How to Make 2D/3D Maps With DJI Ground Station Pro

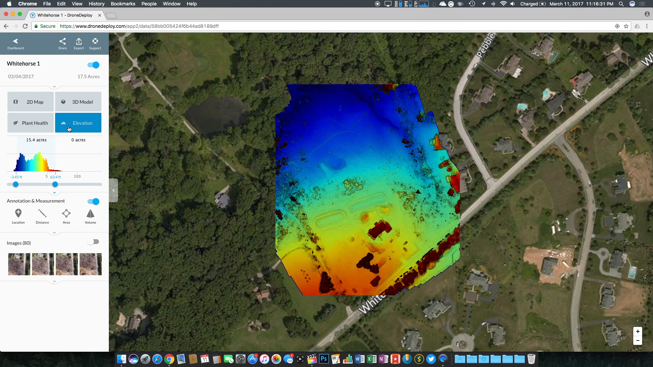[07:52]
The coolest thing in my opinion is the 3D model so we'll click that and load it up it does take just a few seconds to load up but this in my opinion is just one of the coolest things that you can make.
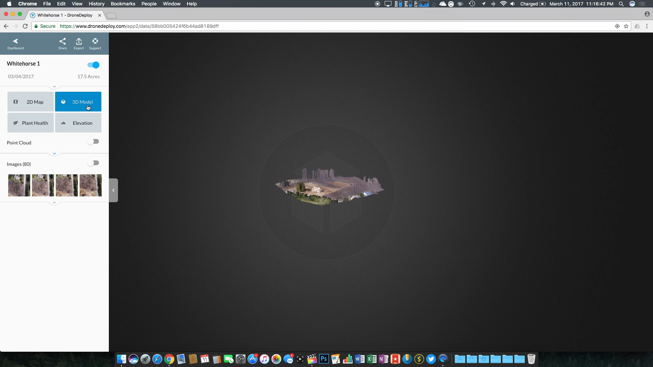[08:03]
So if we zoom in on the actual house that we were focusing on
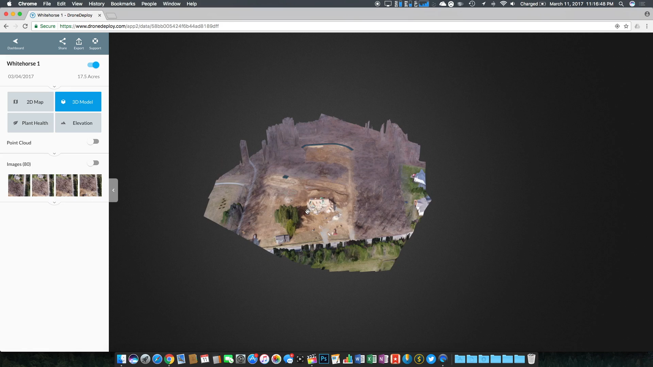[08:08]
once it registers there we are we pretty much have a 3D model of the house and while the front of it looks
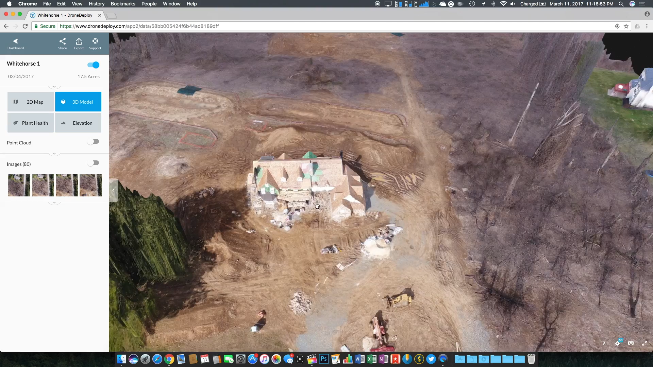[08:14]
really terrible I mean it literally looks like it's slipping down if we move around towards the back it
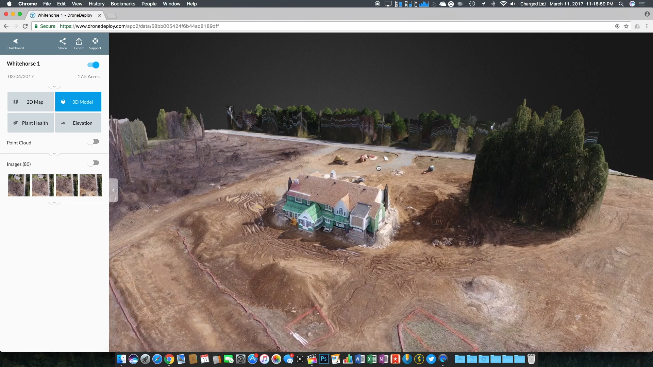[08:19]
looks almost perfect in my opinion and just by doing this with my drone for the very first time I
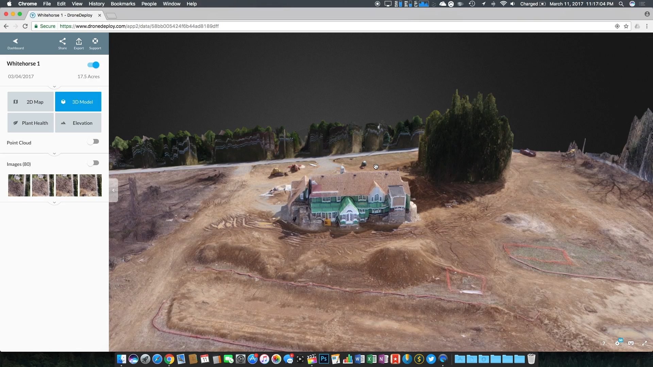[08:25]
really do think that it came out great I would love to do another one of these except really just focus on this area right inside of here.
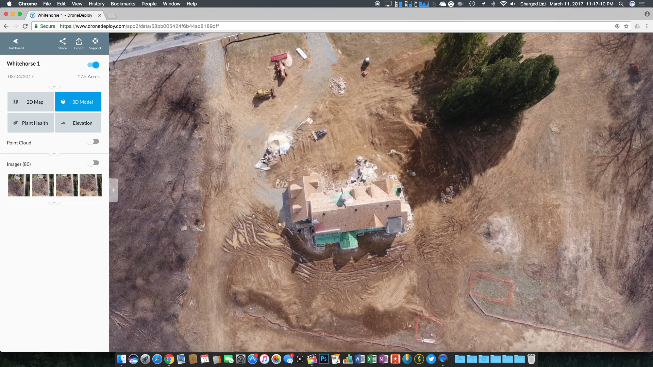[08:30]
The one thing that looks a little bit weird are the trees and I do understand I mean they're pretty much these big green globs so again I think that the 3D model of
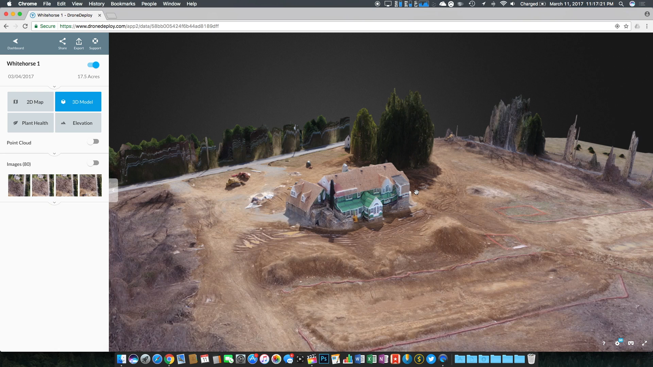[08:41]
the house looks pretty good I think it turned out alright for the first try and I would love to give it another go in the future. Another thing that we get to see is the images so if we go back to our 2D map and we select the images we can see pretty much the confines of every single picture that we took we can see the overlays etc etc.